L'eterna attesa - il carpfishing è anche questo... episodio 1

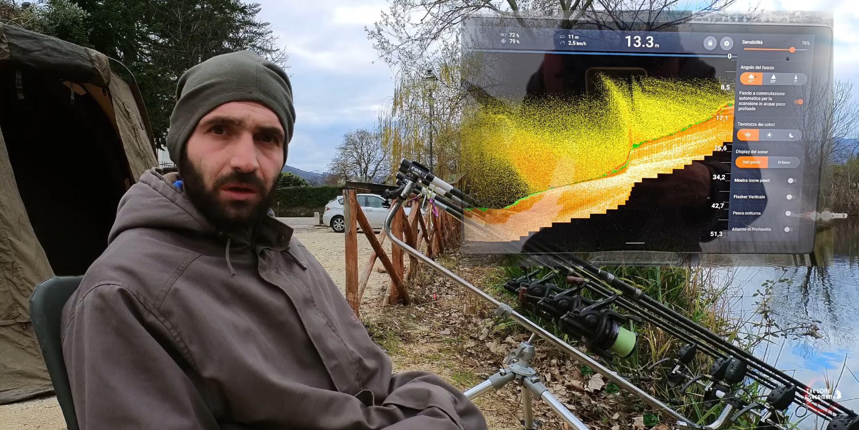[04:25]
On screen: depth 13.3 m
E come dicevo, sotto questa profondità l'acqua è molto fredda e dovuto a questa sorgiva,